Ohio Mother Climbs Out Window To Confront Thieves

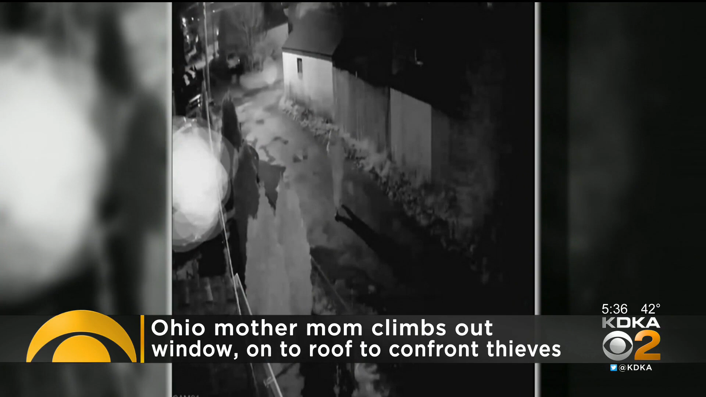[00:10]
One hopped a fence and took her child's electric scooter. Well, she crawled out of her second floor window and onto a roof to confront them. You want to climb onto your roof and yell at this guy?